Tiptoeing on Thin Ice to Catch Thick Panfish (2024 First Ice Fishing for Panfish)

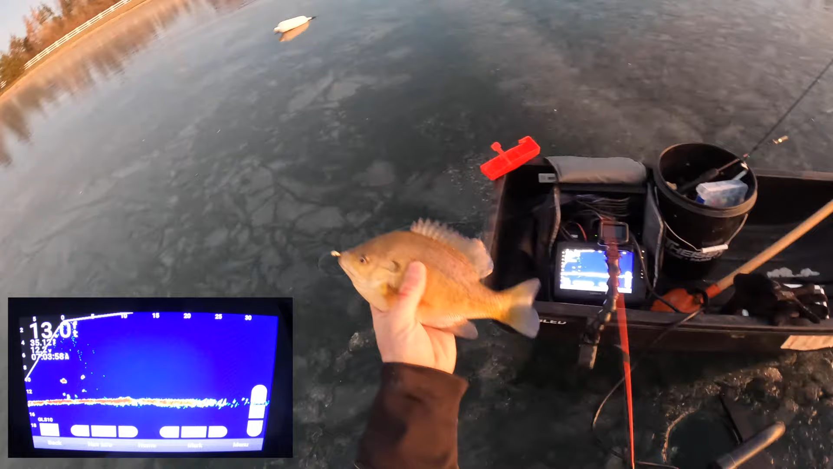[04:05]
It's a bluegill on a soft plastic. Real nice bluegill, but they'll get bigger. We'll get bigger ones. Look at all the fish down there waiting for me. There goes that fish shooting off. Drop it right in the middle of them. Now we've got their attention. That other big fish that was cruising in could have been a crappie.
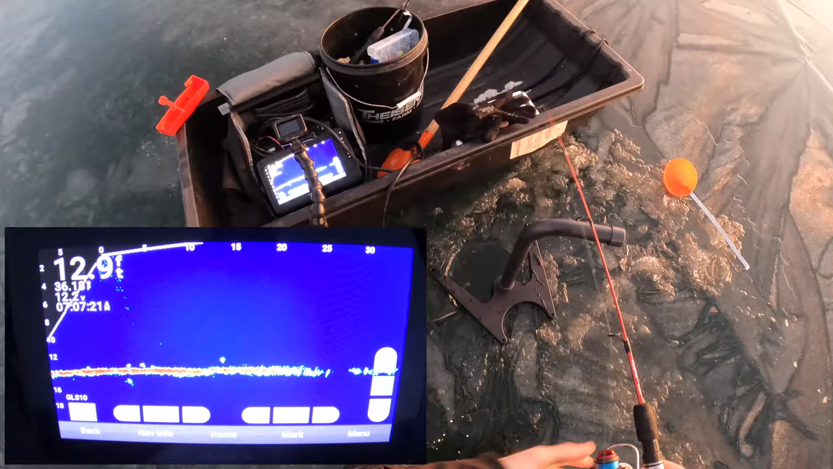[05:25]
And let's see if they have a different attitude towards it when they can smell it. And they're holding tight to bottom. This guy's gonna crush it. Yep.
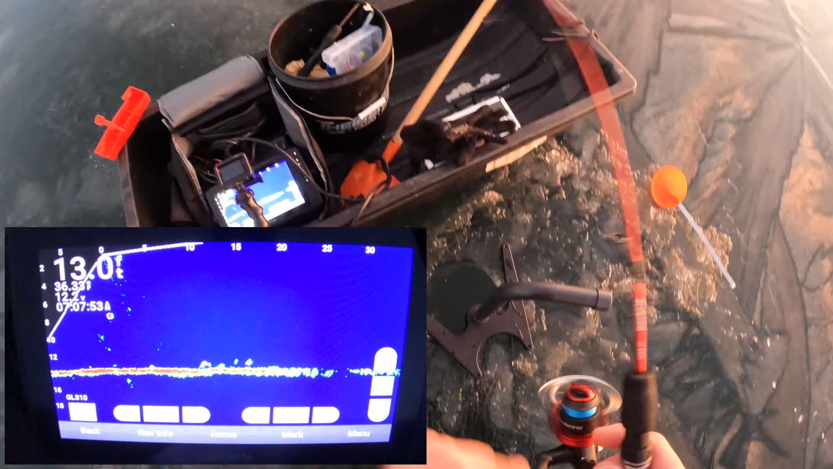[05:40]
On screen: depth 13.0 ft
Makes it a little bit easier having that scent on there. And it was a little guy. We got the smallest fish, smallest bluegill in the pond.
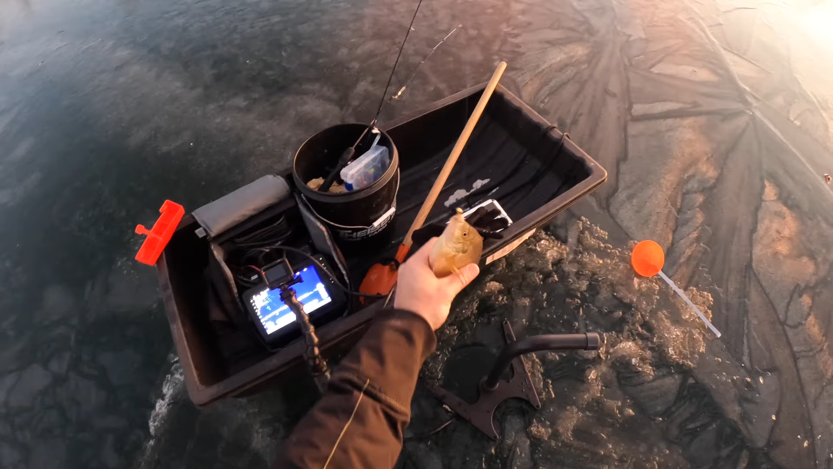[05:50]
Yeah, we gotta go that way. Probably spook him when we drill, but.
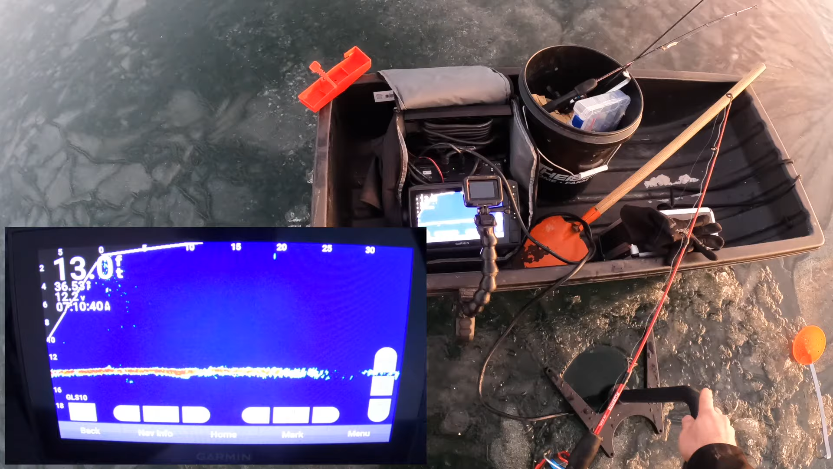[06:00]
On screen: depth 13.0 ft
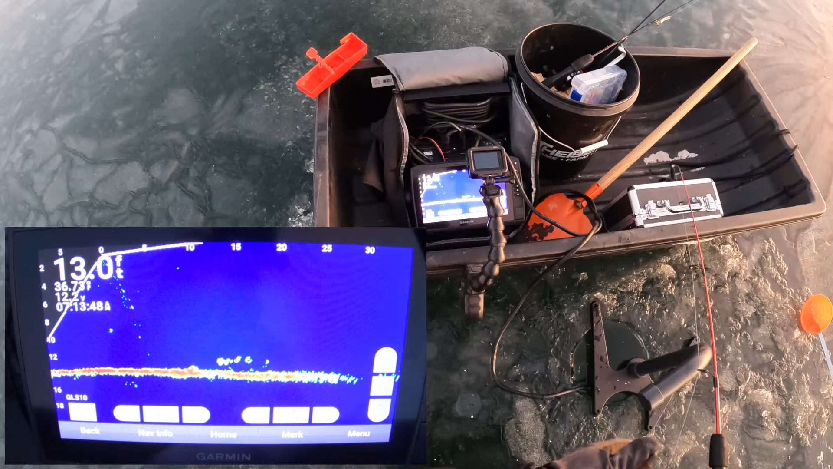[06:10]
On screen: depth 13.0 ft
There's a big school of them coming in. See that? I might not have to move, actually.
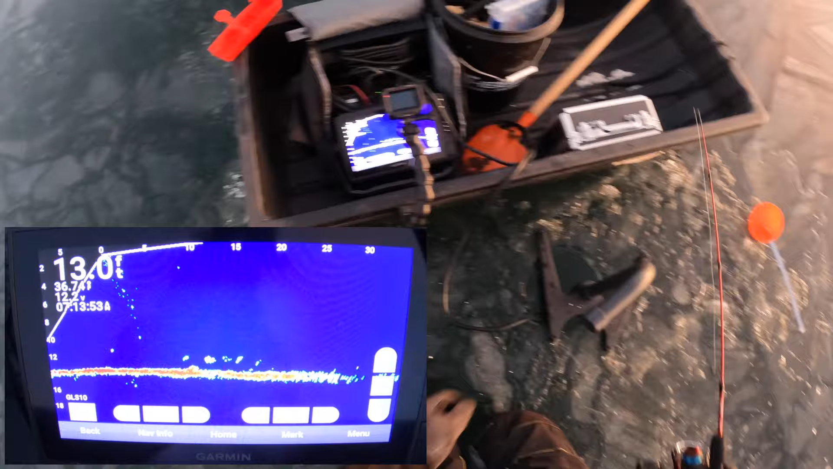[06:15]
On screen: depth 13.0 ft
I think they'll come to me. Here they come. They're like, whoop, just fell in the mud. And then I'm gonna rise it up. Somebody's gonna get excited. Watch this. Somebody's gonna get excited. Oh yeah, the whole boy. Oh, no, no, no, no, don't do that. Don't do that. Over-anticipated, he's coming back. This guy wants it. Yeah, he was coming back all the time. He was gonna come back. Man, we're getting some smalls here.
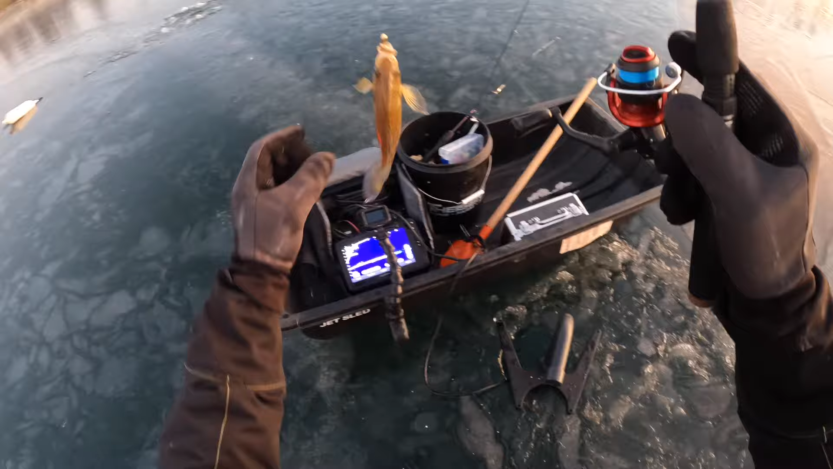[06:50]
I mean, that's not a bad bluegill, but for here, it's small. But the rest of that school below me, we're gonna go back in.
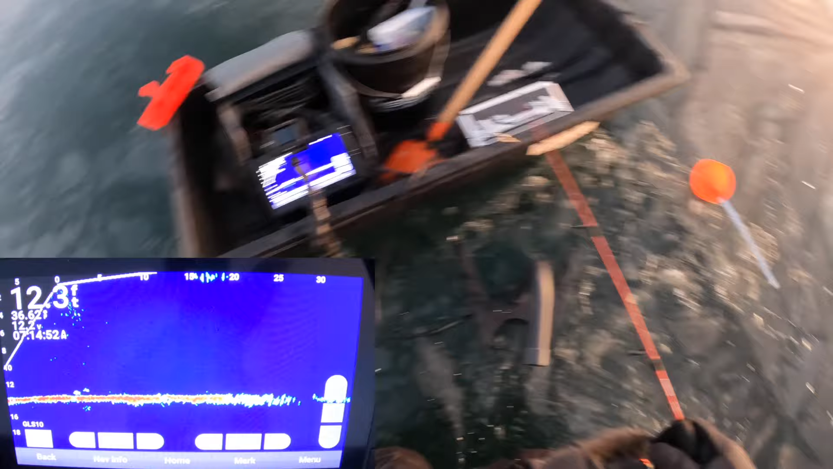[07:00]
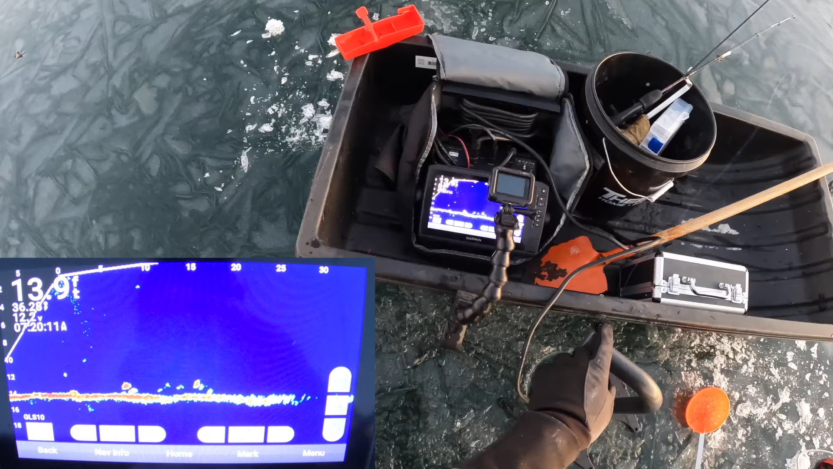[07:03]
Just doing some big pops to try and get them, get their attention, get them moving this direction. They're starting to move. Oh, something's coming up underneath me. Something's coming up from underneath.
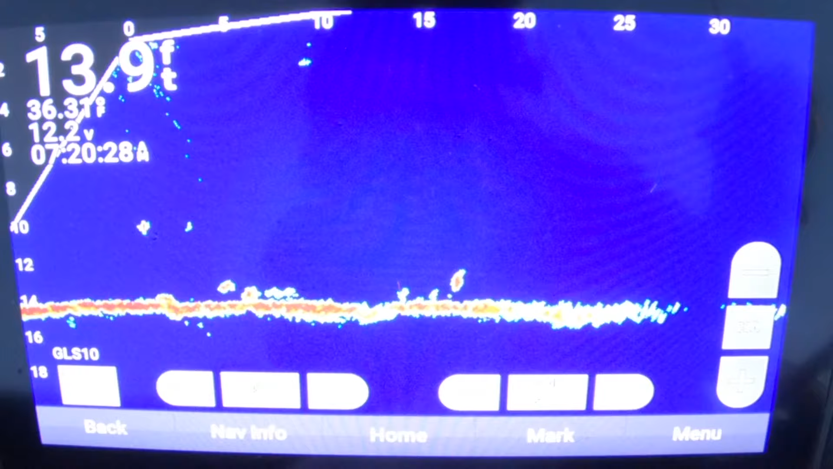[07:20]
On screen: depth 13.9 ft
Got him. Slightest little tap. I don't think we're really getting into the big ones yet. I don't know where the big ones are. That one's not bad, actually. That one's pretty good. Getting there. That's more, a little closer to the size that we want, but still not huge. Okay.
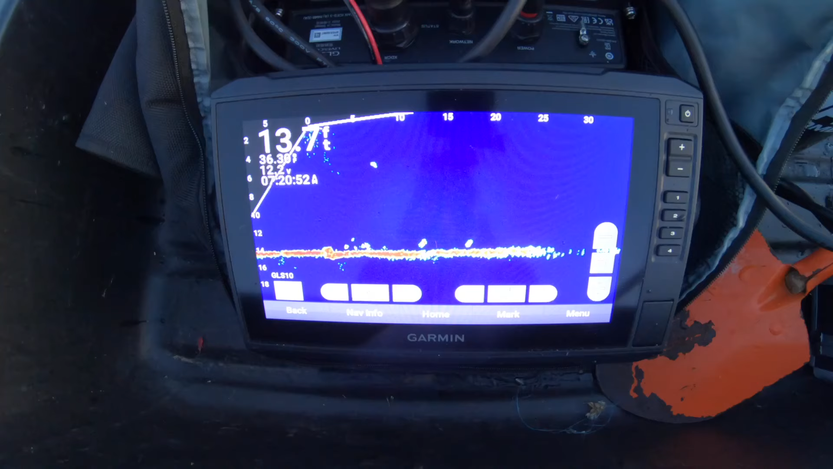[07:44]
Lost my wax worm. Now we got the mother load below us.
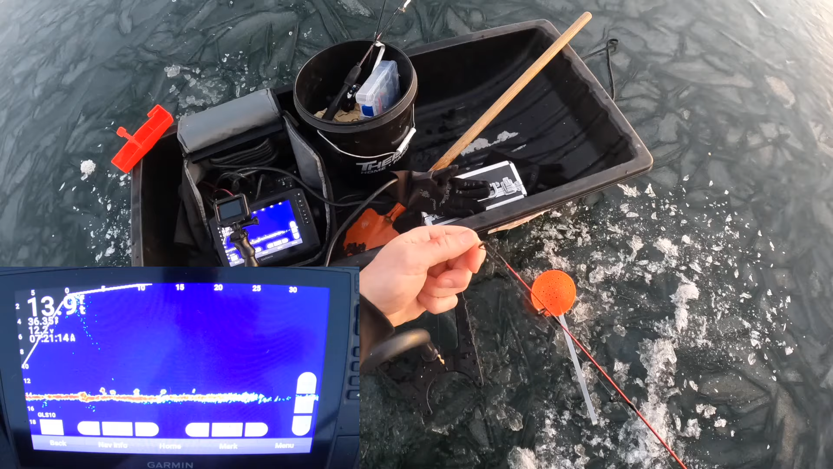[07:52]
I'm still here. Stay there. Stay there.
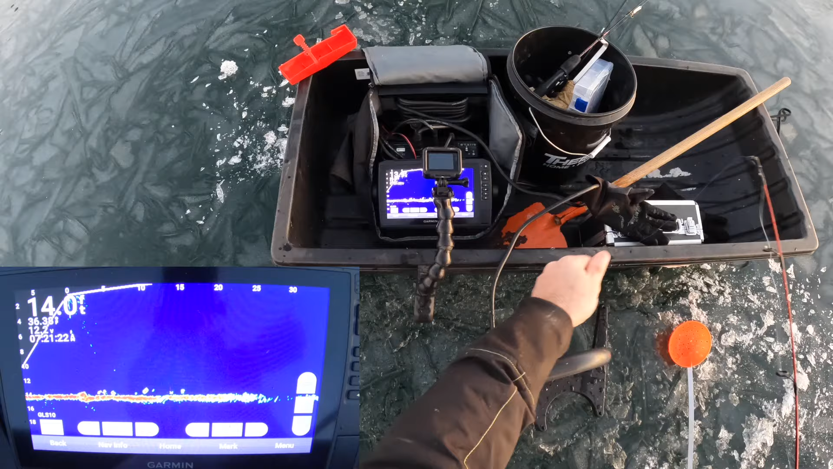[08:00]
Here I come. Oh, there's one gonna race in and eat it, I bet.
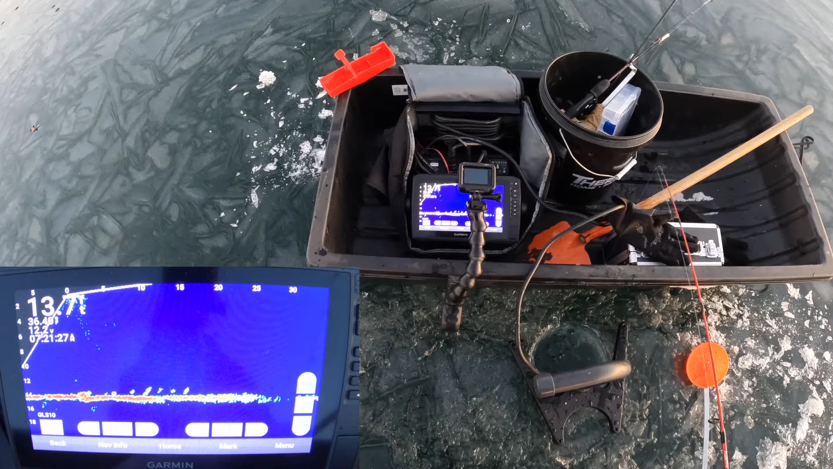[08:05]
Here he comes. Oh yeah, don't let it get away, dude. Waiting for the tap. There it is. A little bit bigger fish here. A little bigger fish. Yeah, this one's gonna be bigger. Maybe a little bigger.